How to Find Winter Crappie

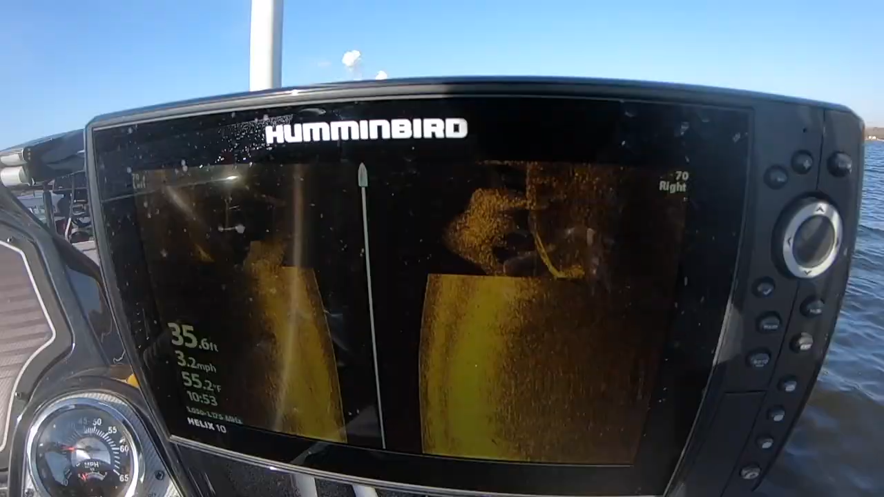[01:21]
On screen: depth 35.6 ft, speed 3.2 mph
fish now that's a lot of bait fish right there
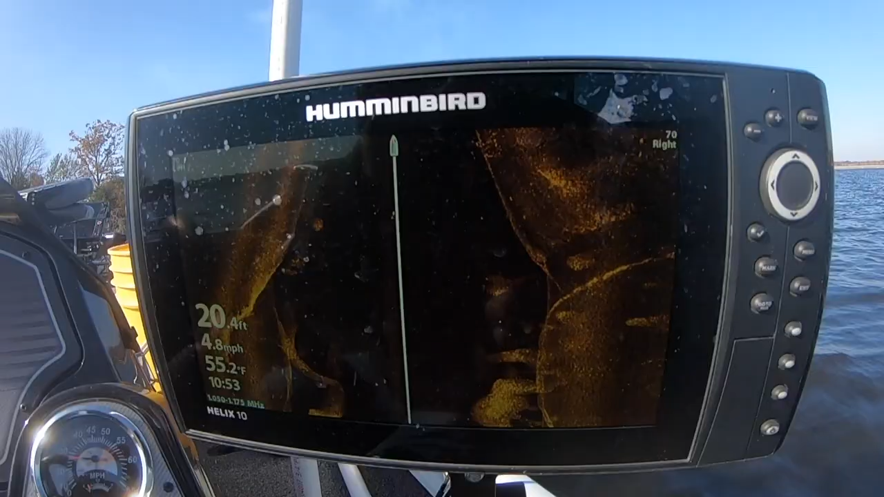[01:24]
On screen: water 55.2°F, speed 4.8 mph
you know anytime you see bait fish it kind of excites
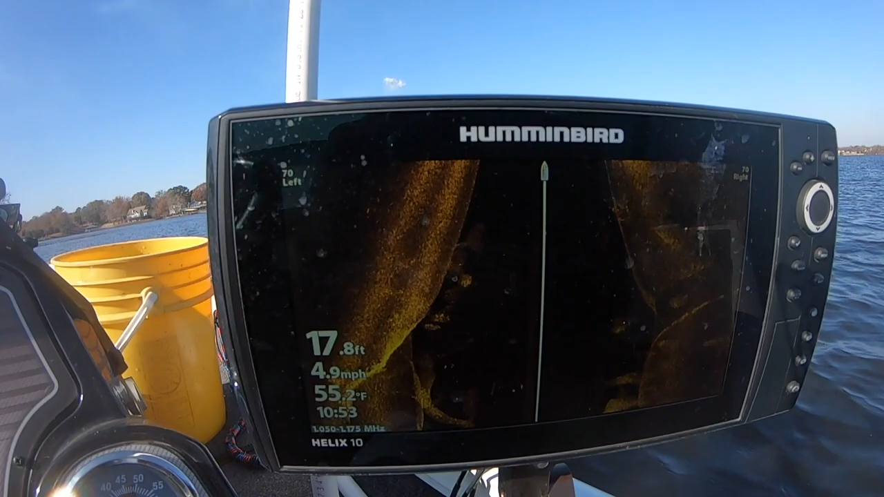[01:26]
On screen: depth 17.8 ft, water 55.2°F, speed 4.9 mph
me you can see a little grouping that's probably some crappie right there but we're looking for big
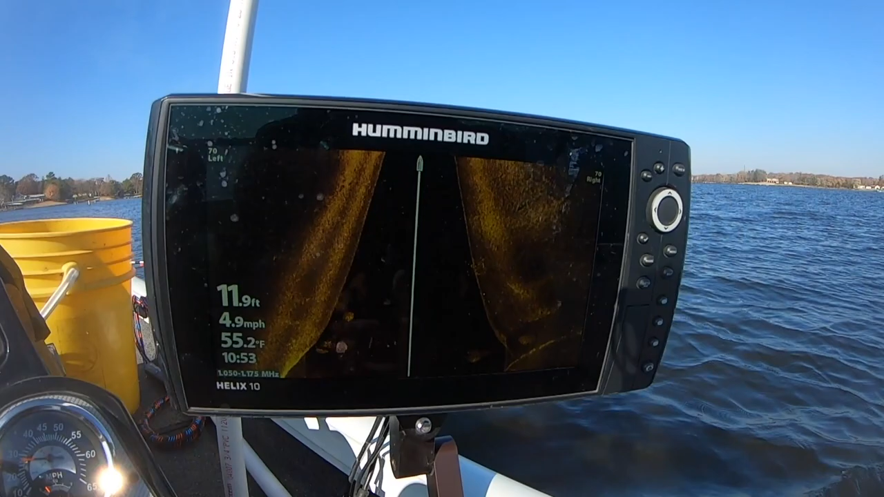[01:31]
On screen: depth 11.9 ft, water 55.2°F, speed 4.9 mph
schools big big big schools and you will not mistake it when you see it
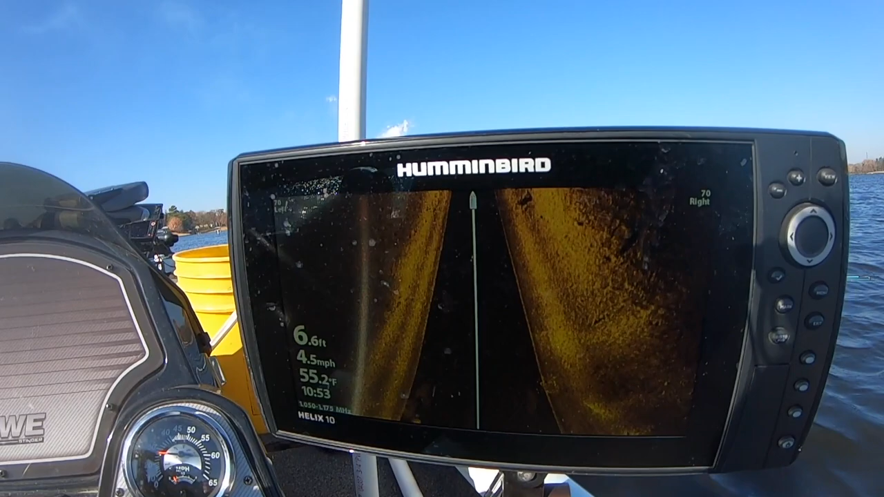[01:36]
On screen: depth 6.6 ft, water 55.2°F, speed 4.5 mph
so there's you know occasional fish right there
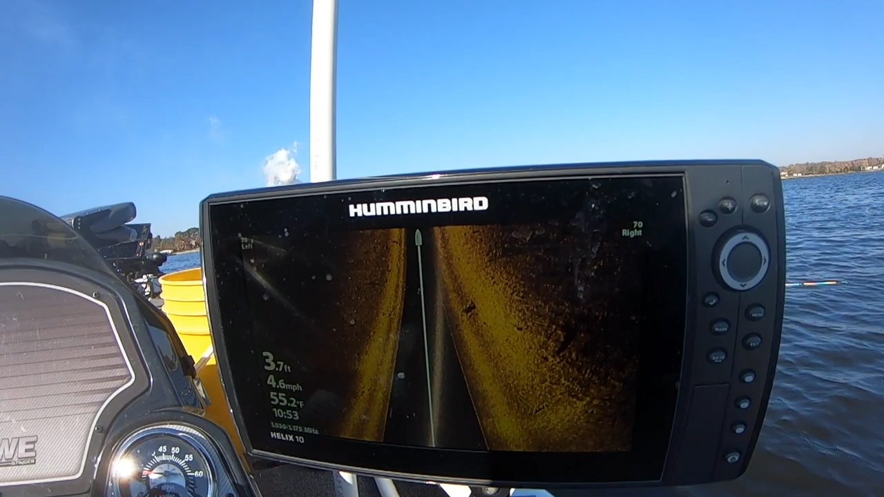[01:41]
On screen: depth 3.7 ft, water 55.2°F, speed 4.6 mph
a lot of fish out here so we're going to go a little deeper we're going to come out here you know a good strategy really is to
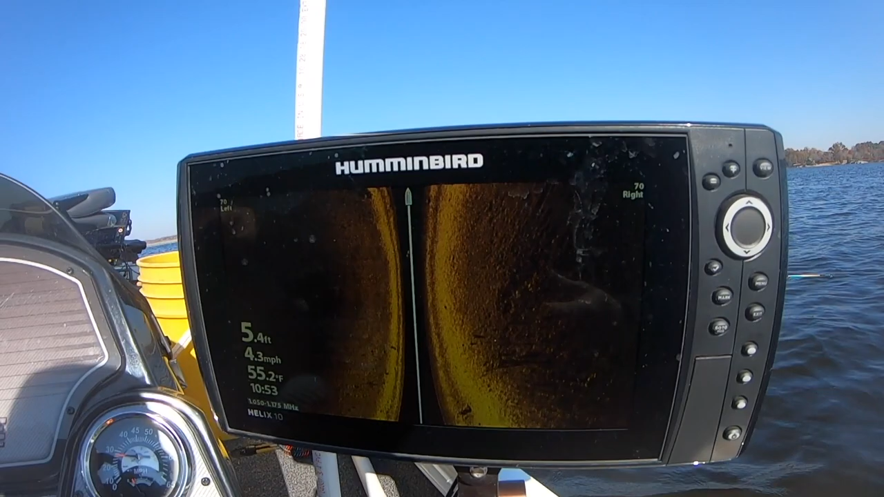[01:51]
On screen: depth 5.4 ft, water 55.2°F, speed 4.3 mph
go to a point on a lake now there's a lot of fish right here so there's there's a good mark right there right here a bunch of fish right there looks
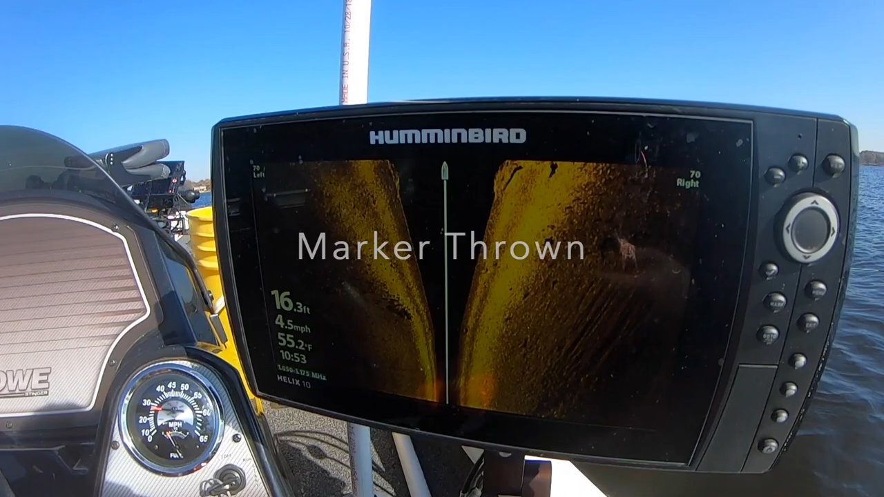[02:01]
On screen: depth 16.3 ft, water 55.2°F, speed 4.5 mph
like they're right on the the fall off of that so we're going to go back and we're going to swing around look at that again
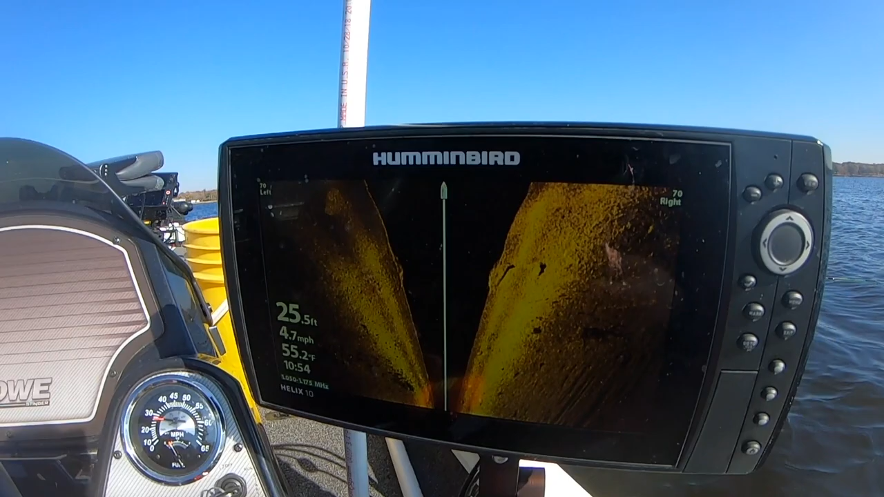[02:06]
On screen: depth 25.5 ft, water 55.2°F, speed 4.7 mph
but that's what we're looking for we're looking for a lot of marks and hopefully they're they're
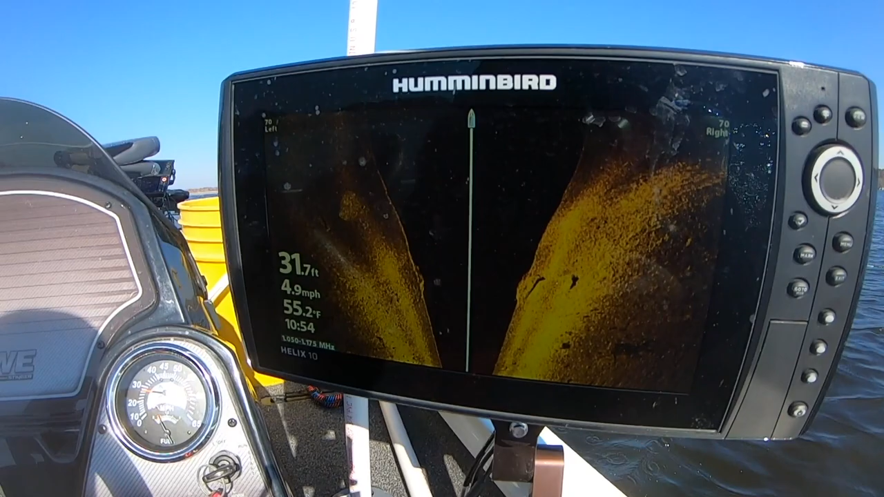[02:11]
On screen: depth 31.7 ft, water 55.2°F, speed 4.9 mph
sitting still they're not moving around too much and we can throw a float at it and uh check
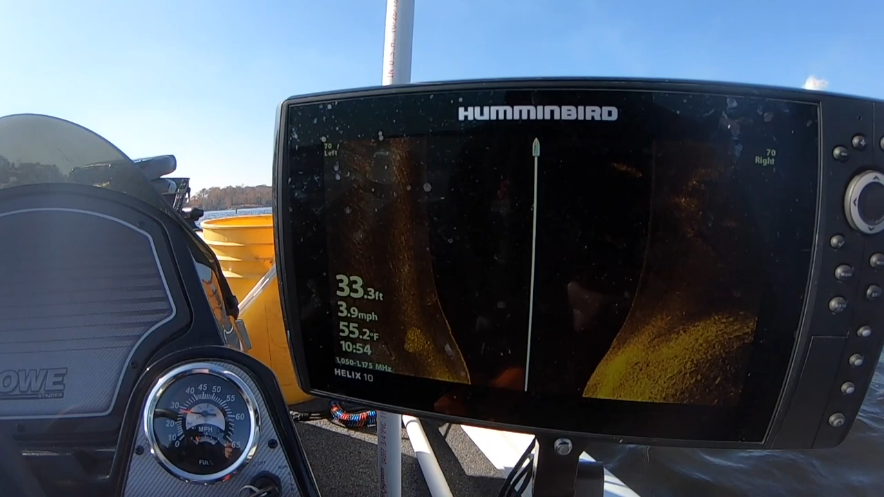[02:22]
On screen: depth 33.3 ft, water 55.2°F, speed 3.9 mph
so that's what we're looking for we're going to go back
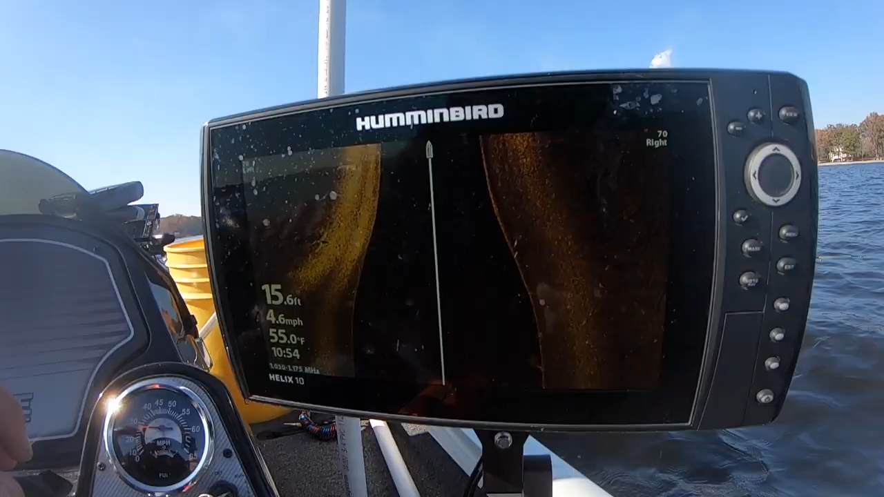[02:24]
On screen: depth 15.6 ft, water 55.0°F, speed 4.6 mph
so yeah we've got a ton of fish right here that's what we want to look
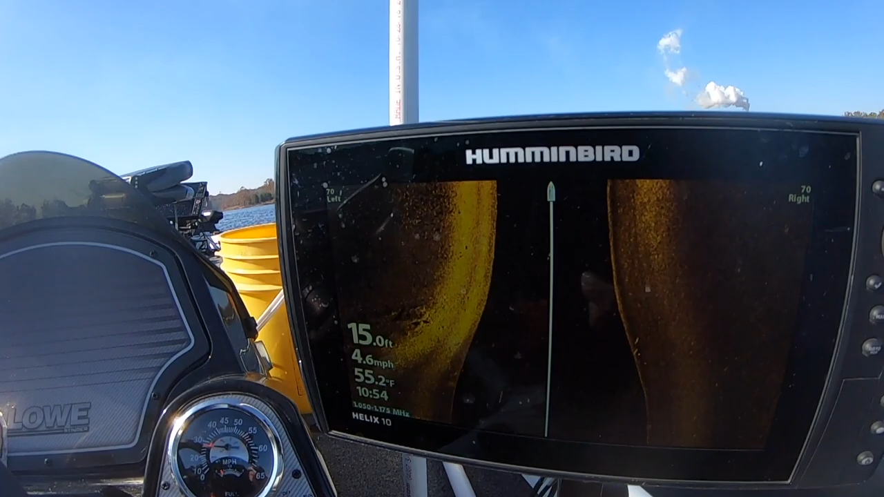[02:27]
On screen: depth 15.0 ft, water 55.2°F, speed 4.6 mph
for folks so right here that's a ton of fish look at that
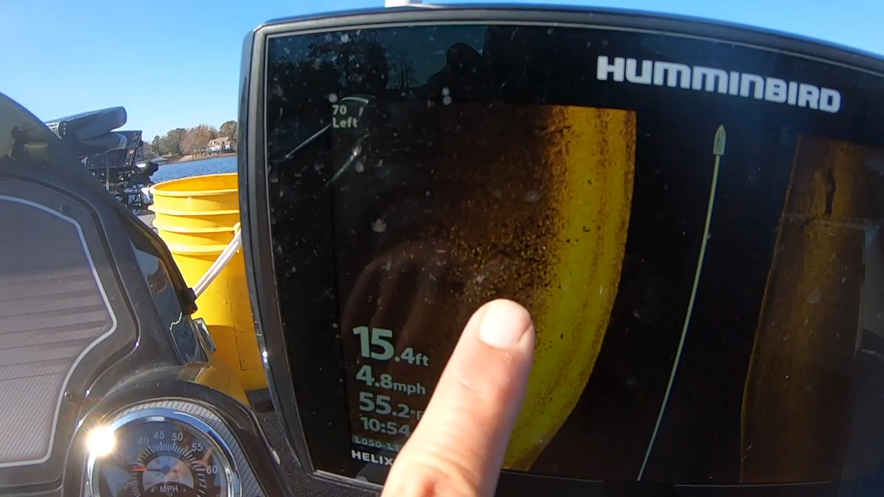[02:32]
On screen: depth 15.4 ft, water 55.2°F, speed 4.8 mph
that's
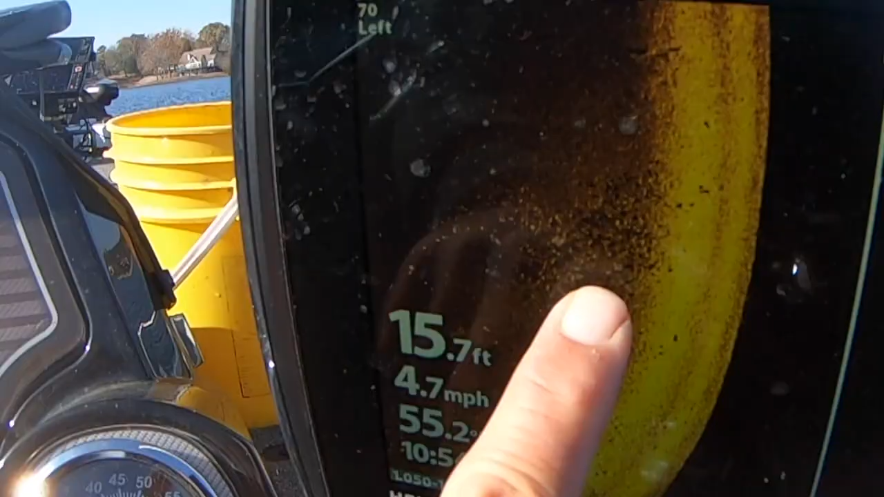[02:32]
On screen: depth 15.7 ft, speed 4.7 mph
that's what we're looking for so and that looks like that was roughly in
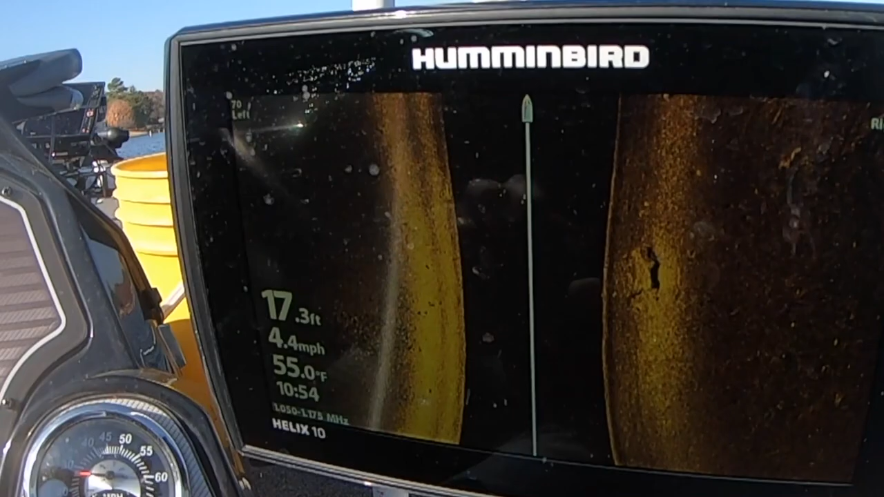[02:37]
On screen: depth 17.3 ft, water 55.0°F, speed 4.4 mph
16 15 foot of water so we're just going to see what it looks like on live scope now look we come up on
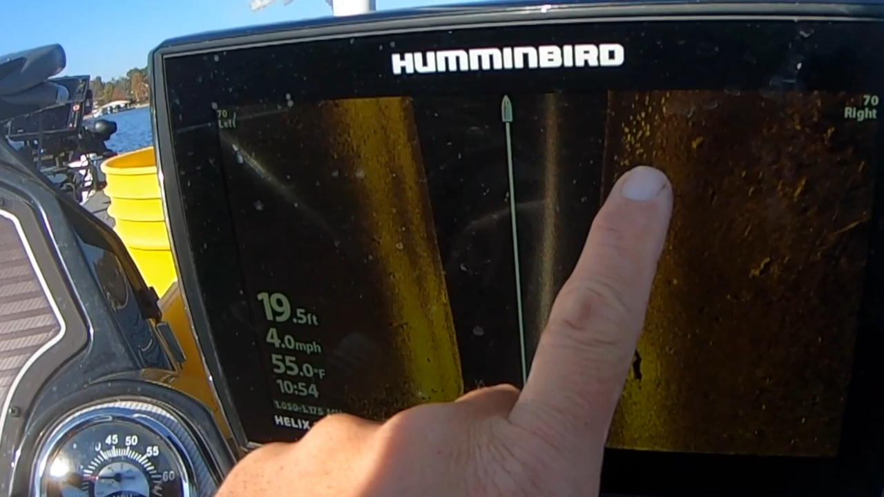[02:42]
On screen: depth 19.5 ft, water 55.0°F, speed 4.0 mph
some more right here that might be moving fish there's some fish there all those shadows so